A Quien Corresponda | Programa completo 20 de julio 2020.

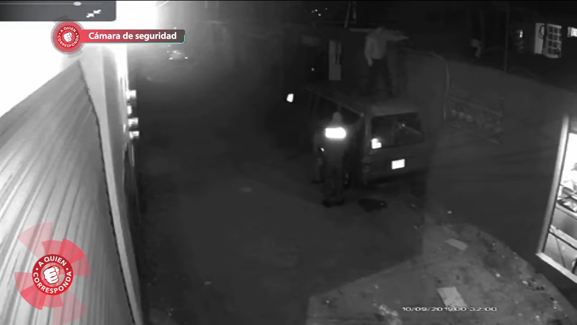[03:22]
Este video ha sido una de las pruebas presentadas a su favor, ya que muestran la hora que ocurrió todo y no coinciden con la que dicen se cometió dicho crimen. Llegaron a las 12:26 y según se murió esta persona a las 12:30, o sea, armaron un operativo muy grande.